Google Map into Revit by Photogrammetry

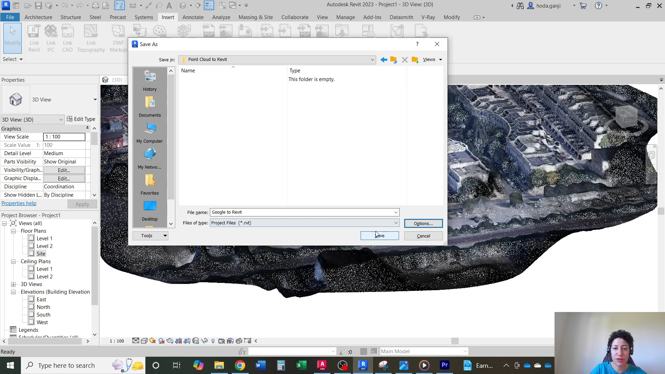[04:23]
Well, the resolution is not bad. And if I save this file, I want to see what's the size of this Revit file. I'm going to go with only one backup. Go to Revit, save it. And I want to see here,
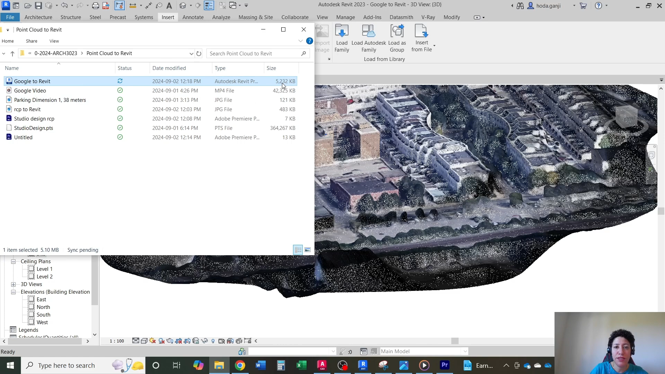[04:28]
the size of this file is only slightly over 5 megabytes.
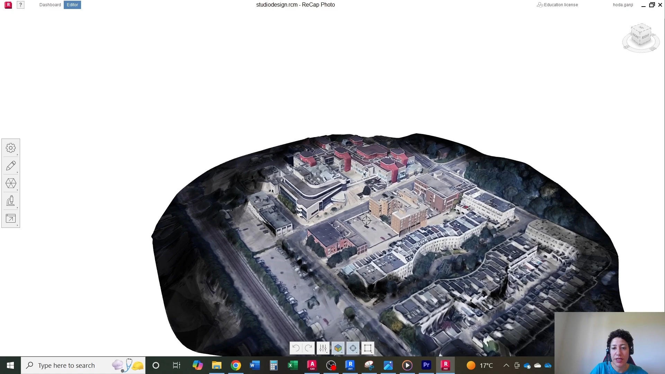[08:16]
And then I need to export it. For the scale, I measured this on Google.
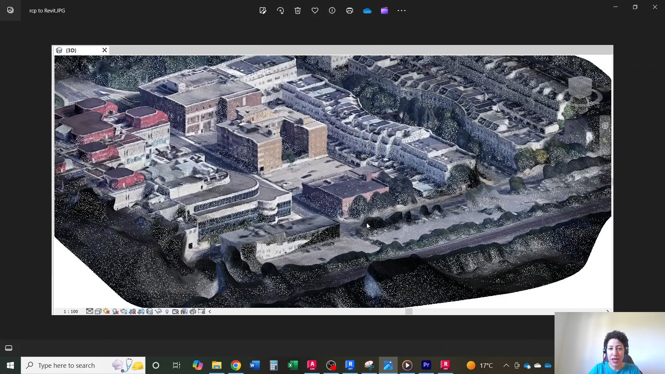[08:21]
I just want to show you how you can measure on Google if you are interested.
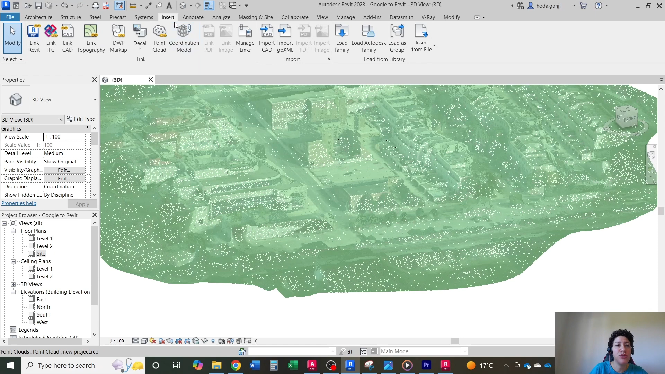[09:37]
Now, what I need eventually in Revit just to show you is we're going to go insert point cloud, which is going to be RCP or RCS file.
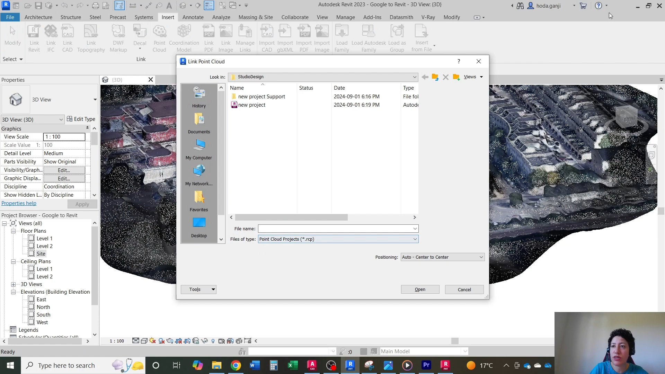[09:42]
So, if you save it as PTS because you don't have RCP or RCS, that's fine. I'll show you how it works.
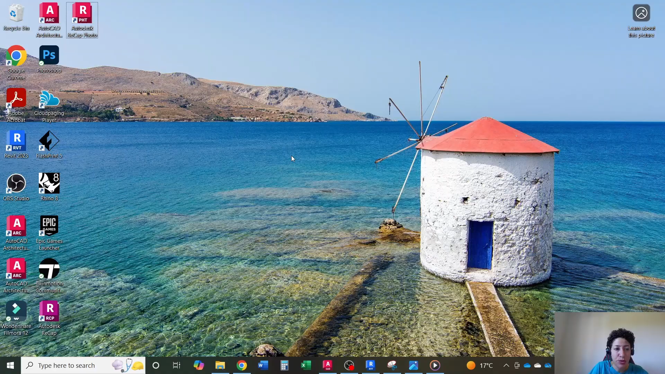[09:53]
Now, we have the PTS file because it didn't give us RCP. I need one more step. Instead of Autodesk Recap Photo, I'm going to open Autodesk Recap now.
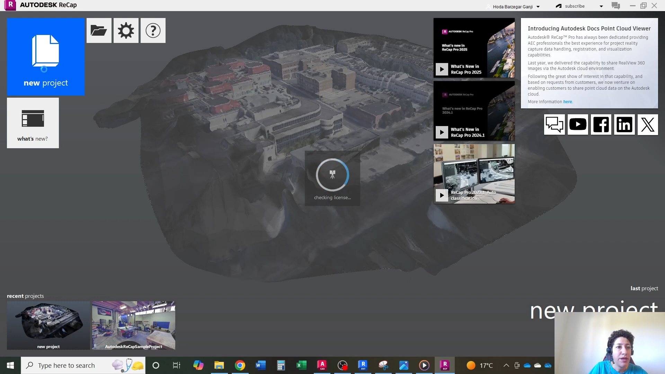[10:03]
I'm going to open, let's say, okay, new project, import point cloud. And I'm going to maybe save it somewhere else.
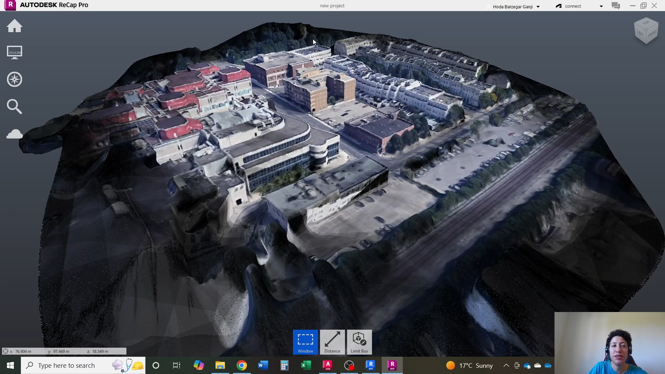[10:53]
I'm just going to save my Recap Project. Finally, I'm going to go here and export the project as RCP. I'm going to save it in the same place. And I'm going to name this Google to Revit RCP file.
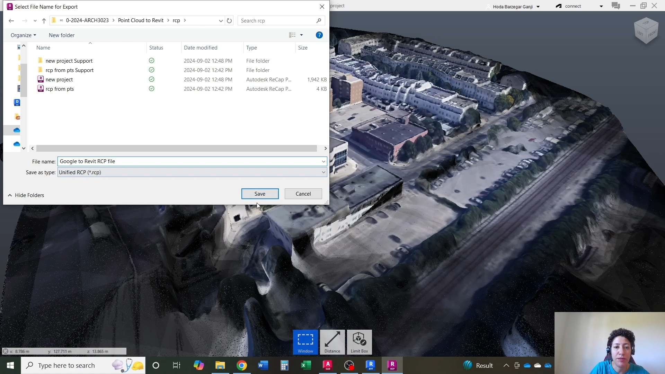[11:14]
I'm going to save this. I'm going to say, let's go, unify my project scans.
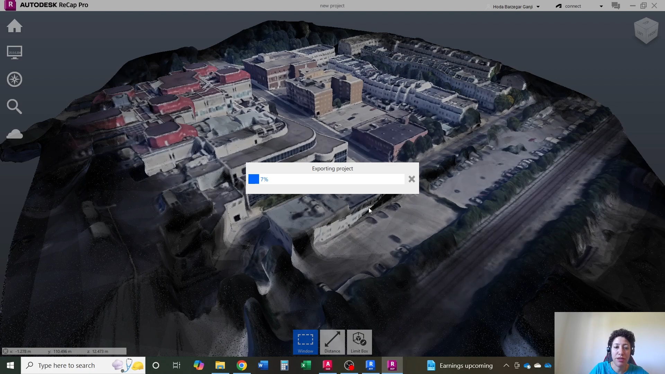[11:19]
And it's going to export it as RPC. So, now I can go ahead.
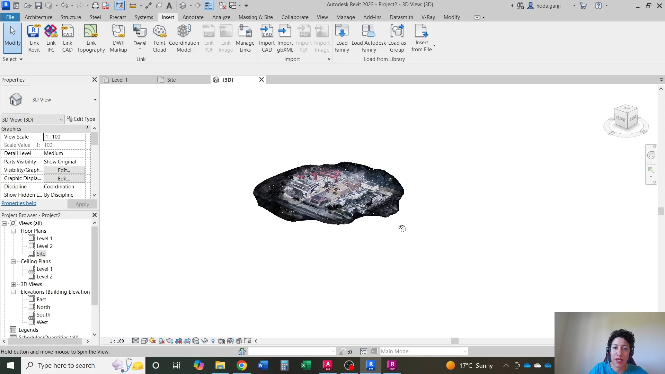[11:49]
Now, you have the RCP file. So, if I go to site, just do a quick measurement from here to here.
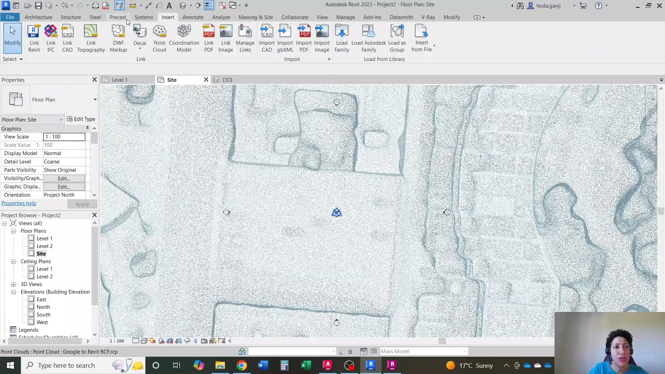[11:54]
It's about 39 meters, which is correct. Now, the good thing is if you just draw your project.
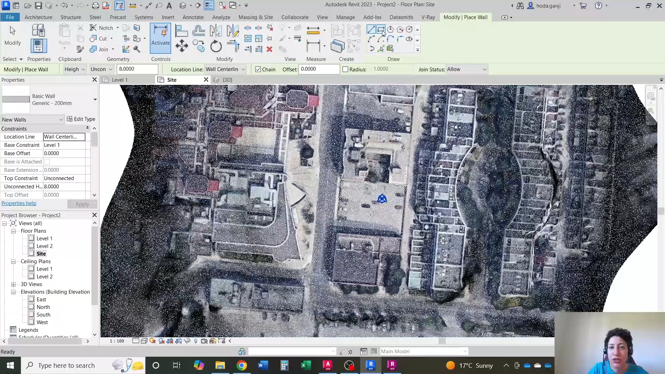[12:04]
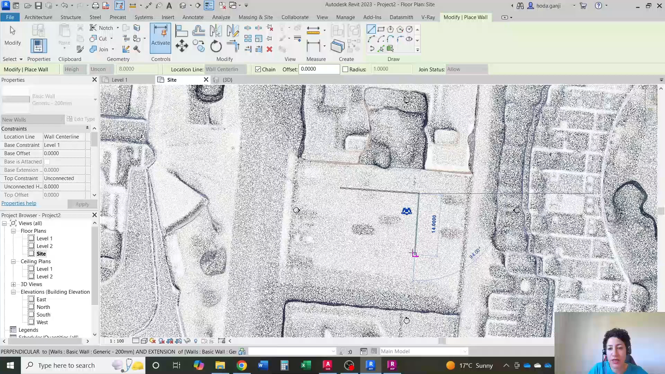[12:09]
I'm just going to draw something here so we see some objects. Now, if I put my project here and maybe I can
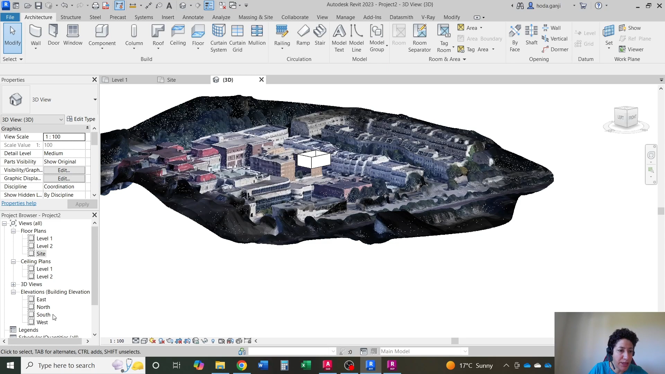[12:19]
go to one of the elevations and move this a little bit up.
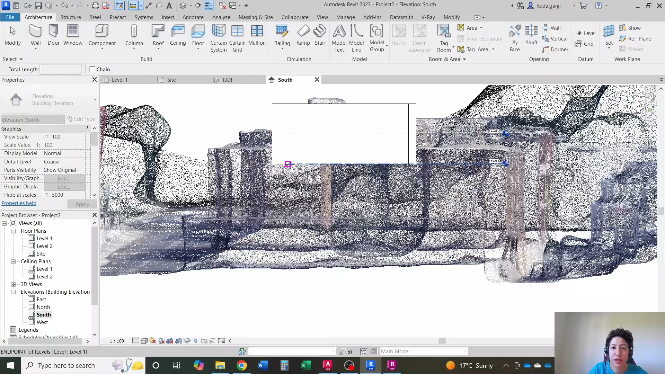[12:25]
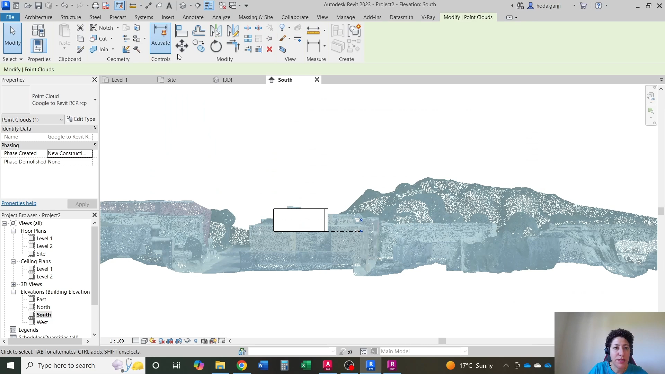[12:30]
I'm going to move this file, maybe about 13 meters higher.
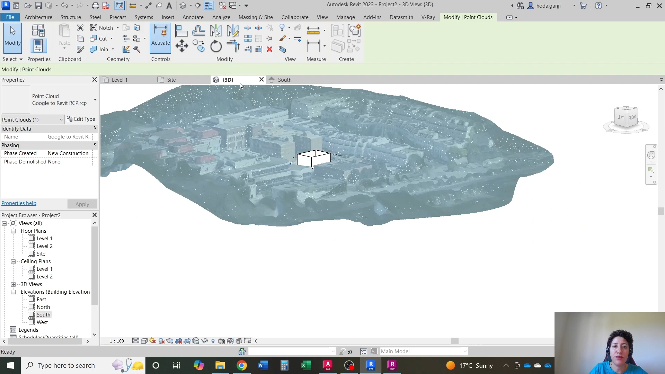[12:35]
Of course, we can also model topography and so on. But the good thing is when you put your project,
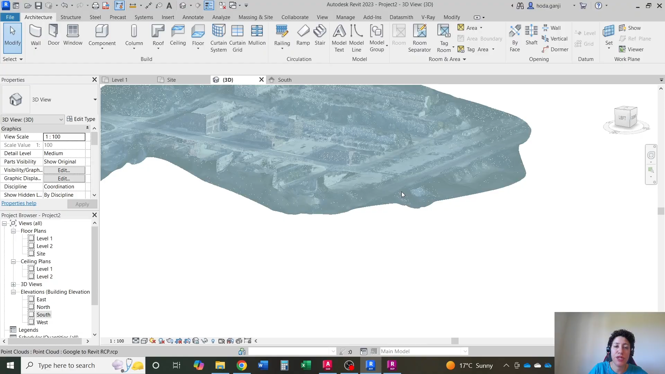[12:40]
you can also actually, maybe I'll go with some brick walls.
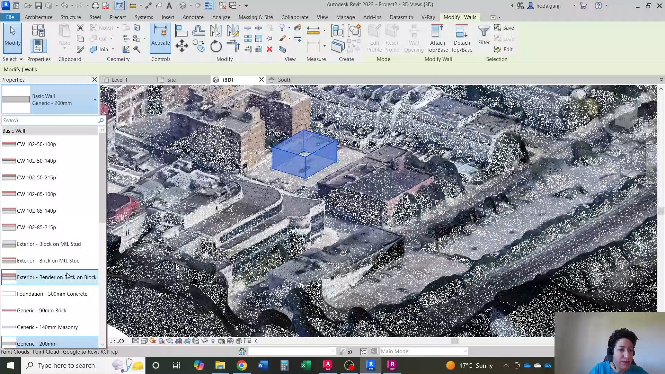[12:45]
I'm going to change this to shaded.
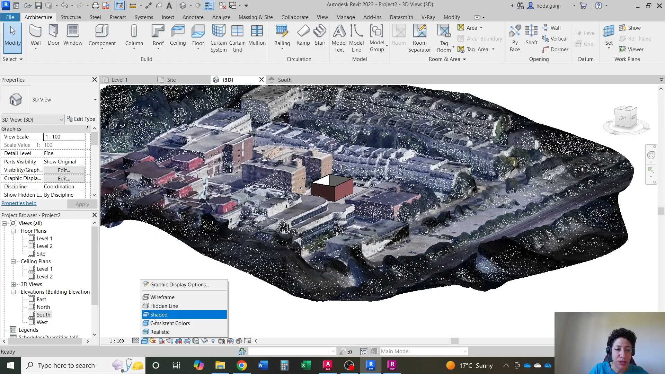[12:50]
You can see how it will look like there, how it compares in height with the adjacent building.
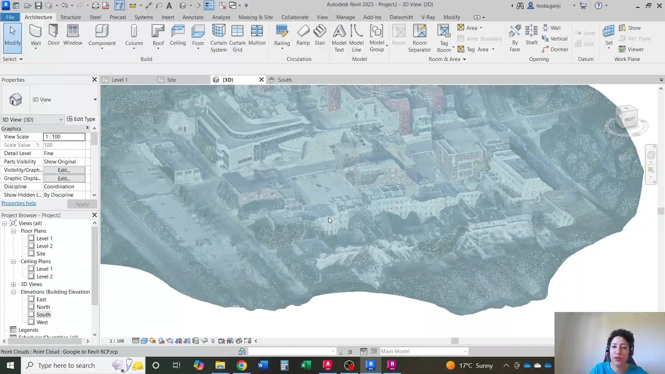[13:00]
You can line the windows with the top of the windows of the adjacent buildings.
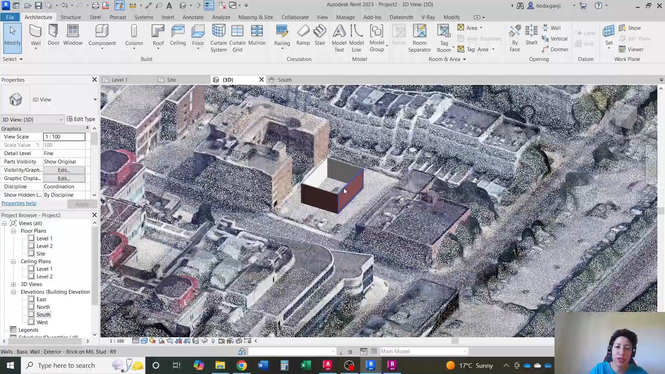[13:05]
You can put trees here. And you see it also is giving you the height of the tree.
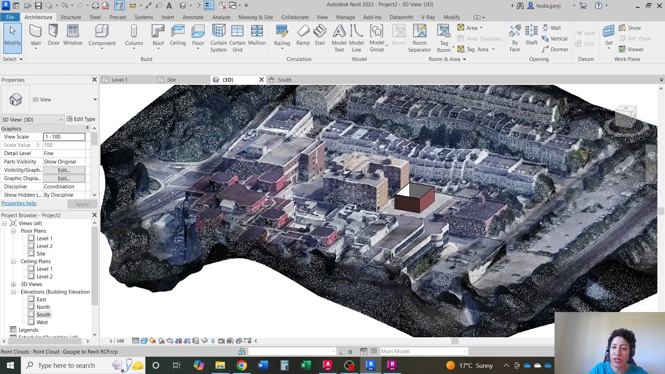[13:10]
So, you know, if that tree is going to create any shadows,